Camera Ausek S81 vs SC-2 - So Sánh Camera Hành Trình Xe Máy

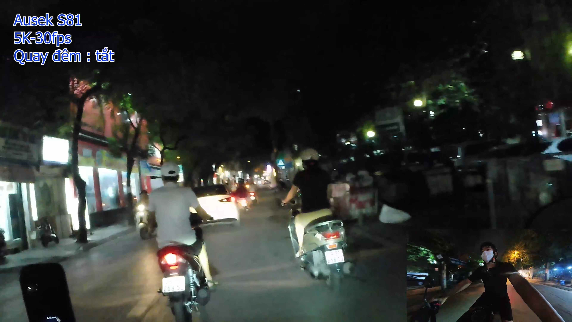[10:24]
quay đêm xem khả năng chống rung vào ban đêm cũng như khả năng quay của hai dòng cam này như thế nào. Hiện tại thì mình đang quay ở chế độ là 2.7K 60fps có bật chống rung và có bật chế độ quay đêm trên chiếc SC2 nha.
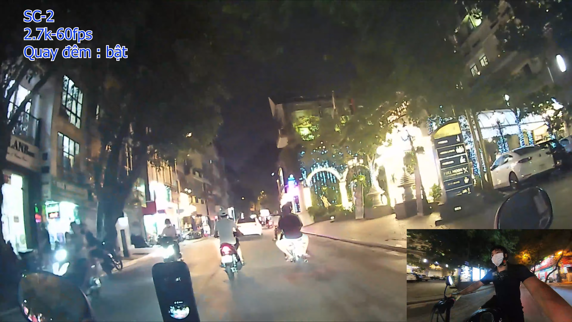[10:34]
Còn trên chiếc S81 thì vẫn là chế độ 5K 30fps và bật chống rung. Thì con SC2 có điểm hơn con S81 là nó có chế độ quay đêm nha. Quay đêm nó sáng rất là nhiều. Chúng ta sẽ cùng xem hình ảnh của nó thì xem quay đêm nó có sáng, nó đẹp hơn S81 nhiều không nha. Thì ở trên chiếc S81 nó có chế độ là quay đêm, quay khi ánh sáng yếu.
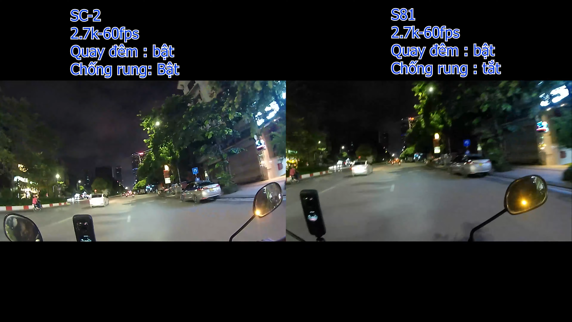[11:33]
Lần này thì mình đã setup chế độ là 2.7K 60fps trên cả hai chiếc camera này và đều có bật quay đêm nhé. Ở trên chiếc SC2 là có bật quay đêm và bật chống rung. Còn trên chiếc S81 thì là bật cái chế độ là ánh sáng yếu, ánh sáng yếu tự động. Tuy nhiên trên S81 thì khi mà bật chế độ này thì chế độ chống rung của nó sẽ bị tắt. Nên mà sẽ trên chiếc S81 sẽ hơi rung một chút. Đó, thì chúng ta sẽ cùng xem cái khả năng quay đêm của chiếc S81 khi mà tắt chống rung và bật chế độ quay đêm ở 2.7K 60fps như thế nào nhá.